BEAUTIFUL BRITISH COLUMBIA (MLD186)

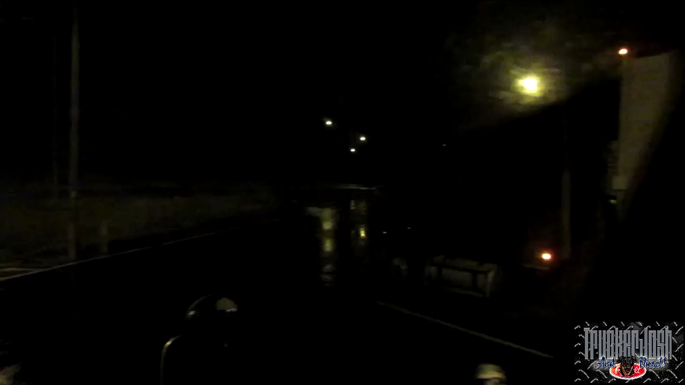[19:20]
You need a bunch of trucks here Absolutely nowhere to park between a soils british columbia and here So obviously these other drivers here got the same idea because there's a whole bunch of trucks here,